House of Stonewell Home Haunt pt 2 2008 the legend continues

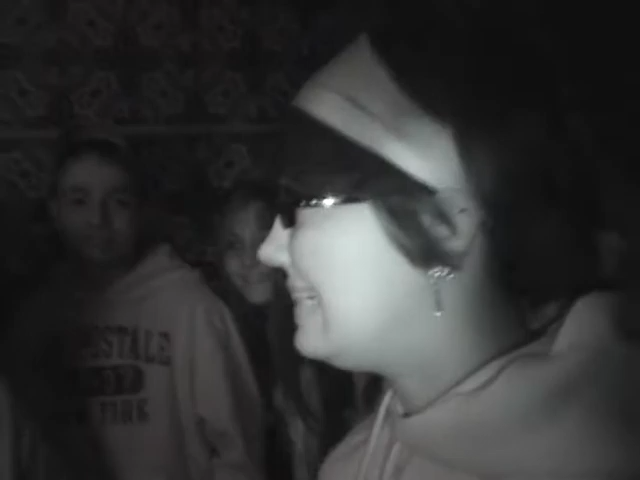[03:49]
better? He's the guy in the red hat and the Aeropostale sweater. What's your name?
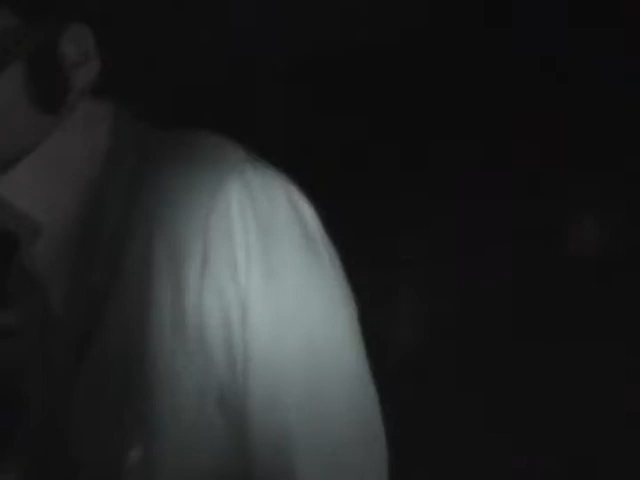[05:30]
Oh, God, look at this guy. Oh, there's something behind me.
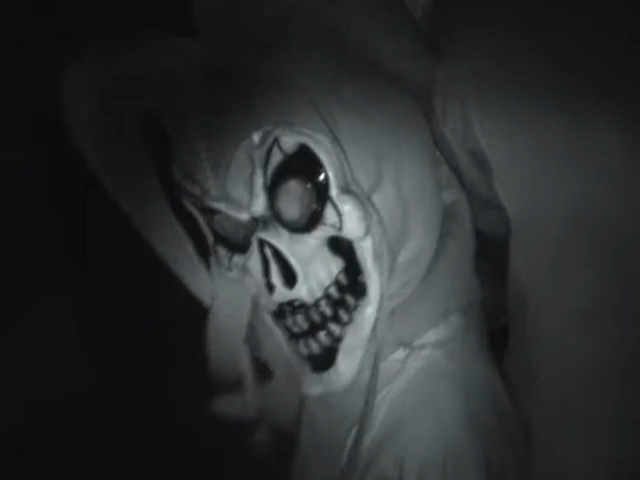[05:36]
I heard it breathe. Oh, man, I don't know. There's no way out.